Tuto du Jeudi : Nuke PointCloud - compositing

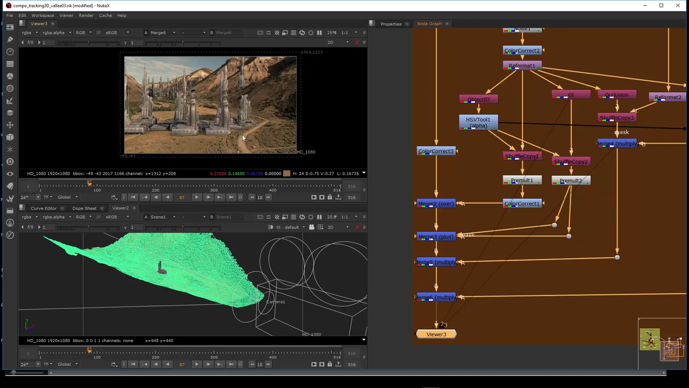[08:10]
fin de la compo donc hop ici on reprend on a les bâtiments qui sont en clair on voit le noise ici qu'on a rajouté de manière assez simple alors on aura d'autres méthodes pour bruité donc de la cg mais ici on a mis un simple noise un color correct ici on descend directement avec l'alpha prix multiply bien entendu toujours des prix multiply avant telle manière de d'avoir la découpe et de pouvoir bien donc on corrige multiplier avec le terrain sur lequel on a apporté aussi
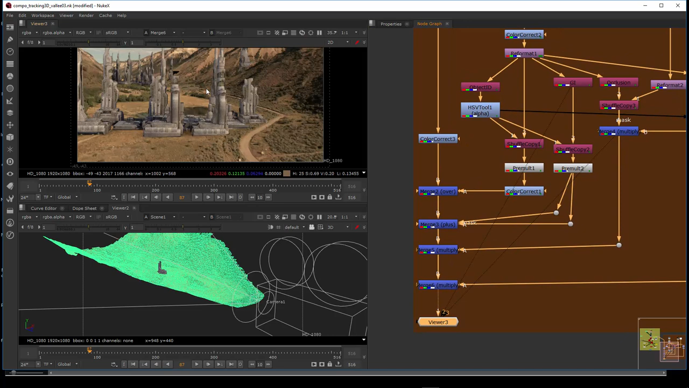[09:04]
edge blur ici si on trouve que la découpe est trop franche ici donc ça on pourra le voir dans un prochain tutoriel où on va sur l'alpha donc des bâtiments venir